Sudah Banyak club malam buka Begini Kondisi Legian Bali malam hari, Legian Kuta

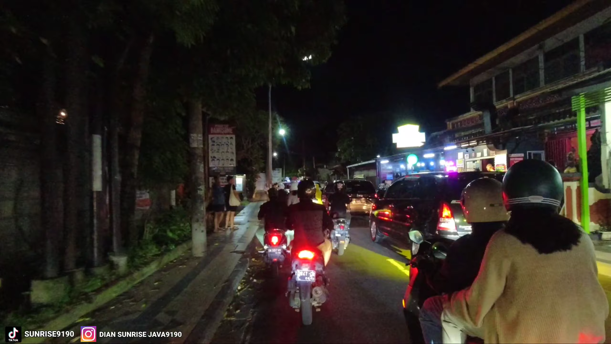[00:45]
Legian Bali merupakan salah satu Kawasan di Bali yang terkenal
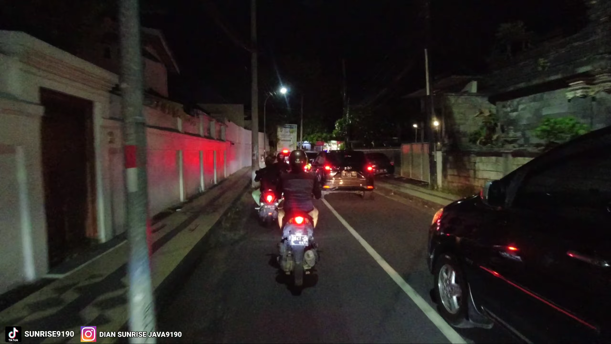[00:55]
Dengan dunia malamnya nih temen-temen ya Dan untuk saat ini sendiri Beberapa klub malam yang ada di Legian Bali ini Sudah buka semua nih temen-temen Jadi buat yang penasaran seperti apa Untuk suasana di Legian Bali Kita akan menuju ke Legian Bali Dan dari sini pun sudah terlihat nih temen-temen ya Arah menuju ke jalan Legian Bali Terlihat macet nih
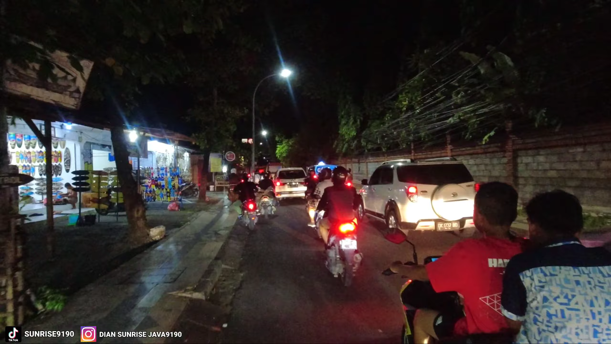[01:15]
Jadi di depan itu ada pertigaan nih temen-temen Nanti di pertigaan depan kalau kita belok ke kanan menuju ke jalan Legian Bali Tapi kalau ke kiri kita bisa ketemu dengan jalan Dewi Sri Kuta Bali Nah dari sini jalan Dewi Sri Kuta Bali itu juga dekat nih temen-temen Dan di jalan Dewi Sri Kuta
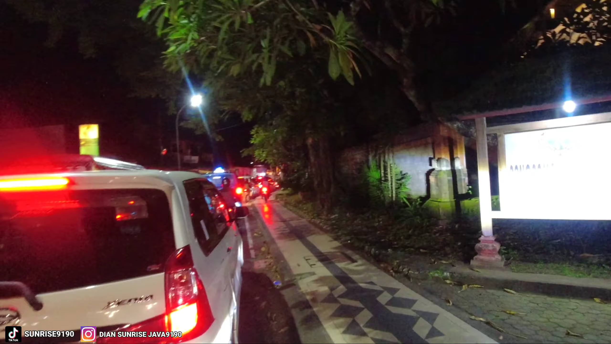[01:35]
Bali itu juga terkenal dengan pusat kuliner nih Karena disana banyak sekali kuliner-kuliner nih Jadi kalau temen-temen mau cari kuliner lengkap nih di kawasan Kuta Bali Silahkan ke jalan Dewi Sri Kuta Bali Oke sebentar kita nyelip-nyelip dulu lewat sini temen-temen ya Yang penting tetap selalu hati-hati dan utamakan keselamatan Jadi jika temen-temen merencanakan untuk berlibur ke Bali nih Dalam waktu dekat jangan ragu lagi Karena
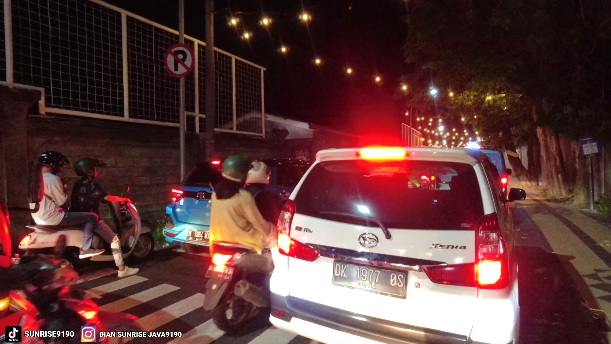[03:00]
temen-temen ingin menikmati suasana malam dengan santai Bisa nih kulineran disini atau di street food legian Bali Nah disini tuh macet di pertigaan depan ya temen-temen ya Banyak yang mau belok ke kanan ataupun ke kiri Seperti yang saya bilang tadi
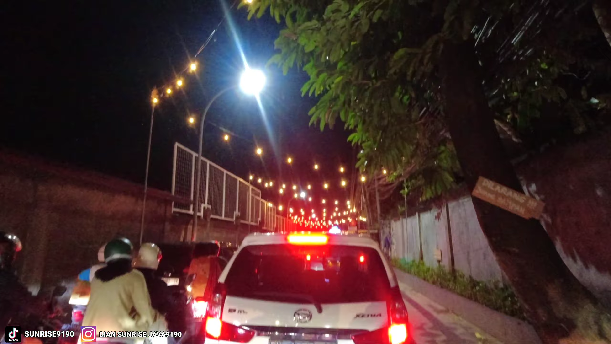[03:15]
Kalau ke kanan kita ke jalan legian Bali Kalau ke kiri ke jalan Dewi Sri Kuta Bali Jadi kita harus sabar nih temen-temen ya Selalu tambahkan keselamatan dan tentunya juga saling menghargai sesama pengguna jalan lain Nah ini temen-temen ya ini food card legian
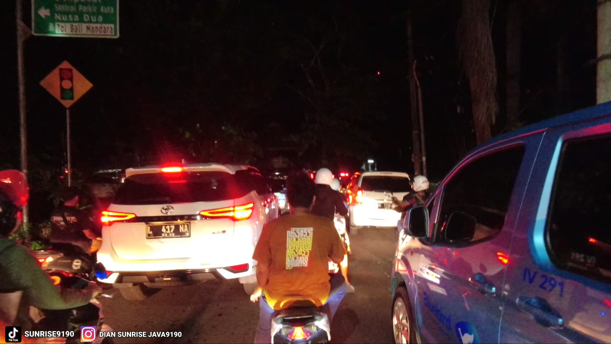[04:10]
Disini klub-klub malam ataupun restoran Dan hotel ataupun penginapan juga banyak
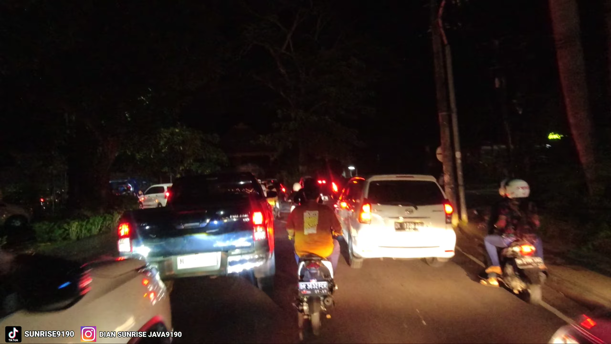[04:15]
di sepanjang jalan legian Bali Nah jadi kalau temen-temen menginap di legian Bali ini juga
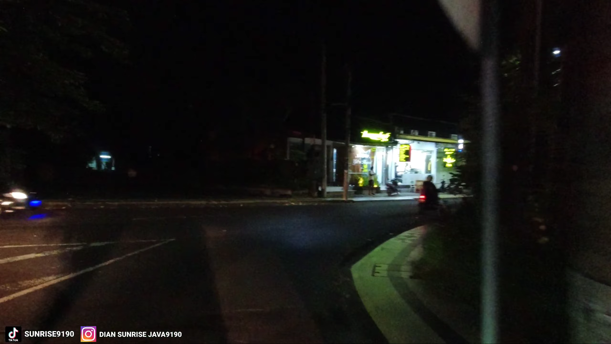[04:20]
pas banget nih Oke sementara disini kita belok ke kanan Kalau ke kiri tadi seperti yang
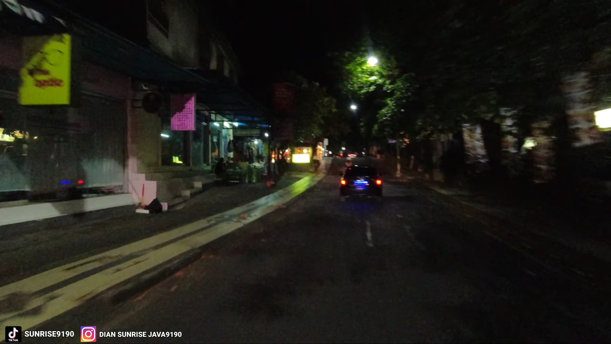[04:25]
saya bilang tadi temen-temen ya Itu menuju ke jalan Dewi Sri Kota Bali Jadi kita menuju ke jalan legian Bali Kita akan melihat sepanjang jalan legian Bali Untuk di jalan legian Bali sendiri nih Seperti yang saya bilang tadi Disini cukup strategis ya untuk menginap ketika temen-temen liburan ke Bali
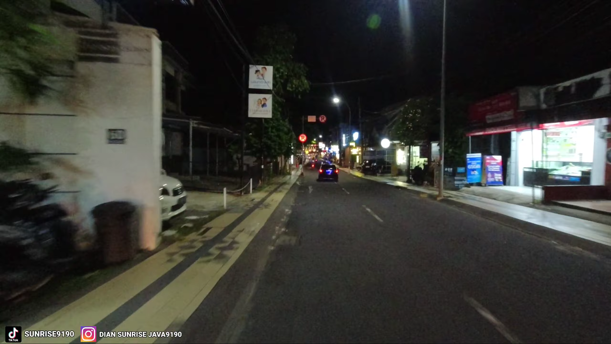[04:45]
Kenapa kok dibilang strategis Sekarang deket dengan Pantai Kota Bali Ataupun Pantai Legian dan Pantai Seminyak Jadi deket nih temen-temen kalau mau ke Pantai Kota Bali tinggal jalan kaki ya Melewati jalan Popis 1 ataupun Popis 2 Atau bisa juga ke jalan Benesari Kota Bali Nah jadi cukup strategis untuk menginap Kalau temen-temen ingin liburan di sekitaran Kota Bali
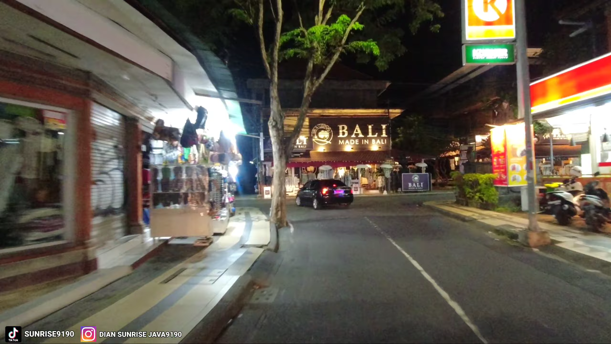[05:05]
Jaraknya sendiri dari Bandara Ikusti Ngurah Rai Bali ya Menuju ke jalan legian Dan sekarang ini kita berada di jalan legian Bali Nah jaraknya sendiri dari
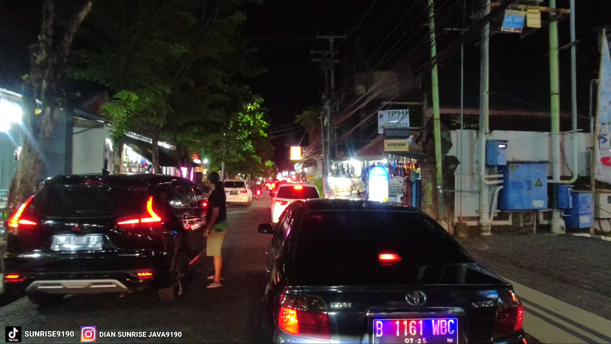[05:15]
Bandara Ikusti Ngurah Rai Bali Kalau ditemukan dengan hitungan jam itu sekitar 15 menit ya Temen-temen menuju ke jalan legian Bali
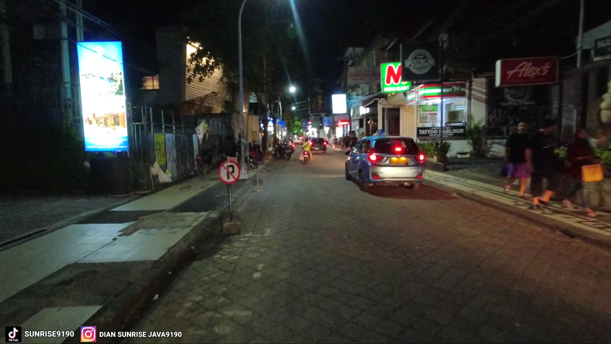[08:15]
Oke sambil kita pelan-pelan melihat situasi dan suasana Di jalan legian Bali Kita lanjut nih temen-temen ya Sebelum kita lanjut Jangan lupa di klik dulu tombol like-nya Oke kita lanjut
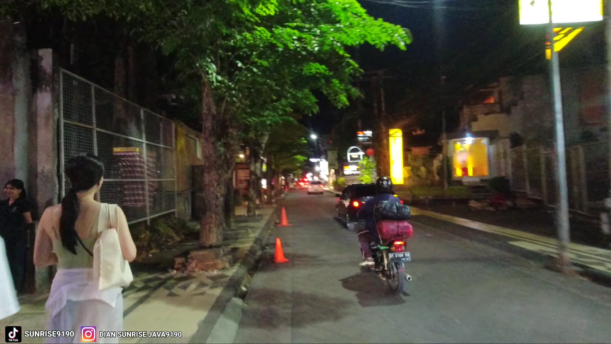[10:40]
dan ada bonti juga nih disini jadi untuk klub-klub malam sudah banyak yang buka nih jadi buat teman-teman
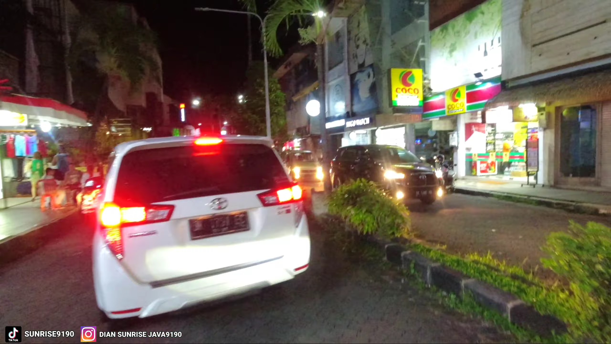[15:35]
agar banyak yang tahu kalau bali sudah semakin ramai wisatawan bahkan di legian bali sudah banyak klub-klub malam yang buka kembali oke nih teman-teman sampai sini